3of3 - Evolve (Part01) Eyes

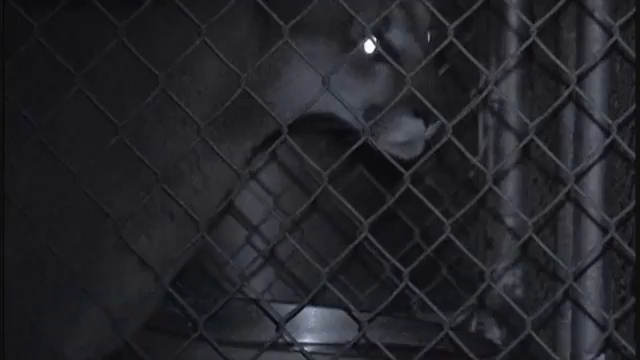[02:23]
And they can see us just fine. They can see us a lot better than we can see them, for sure.
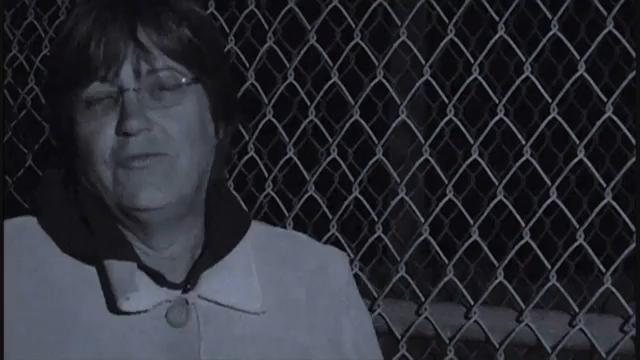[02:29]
If one of them was over there stalking us, we wouldn't even know that they were there. Even, you know, without this kind of light, they know when we're coming, and they know who's coming.
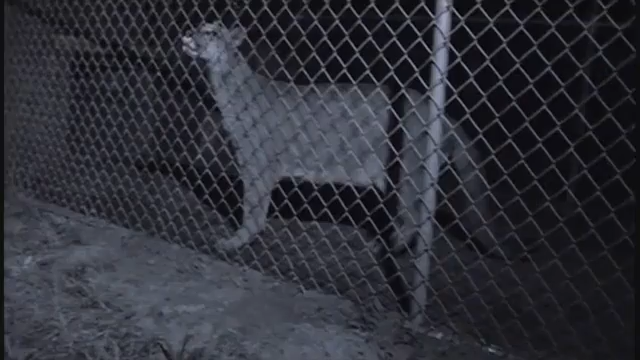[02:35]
Eyeshine functions as more than a mere scare tactic.
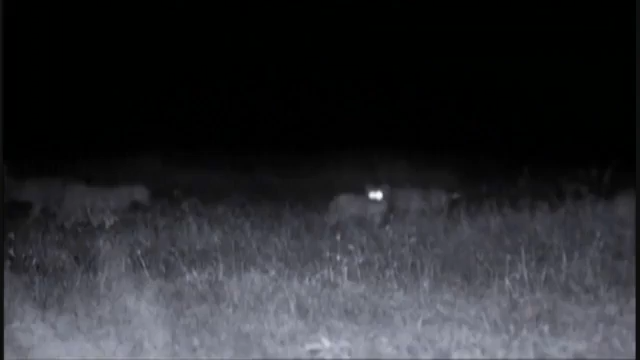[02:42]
It's an adaptation that has made cats spectacularly successful night hunters.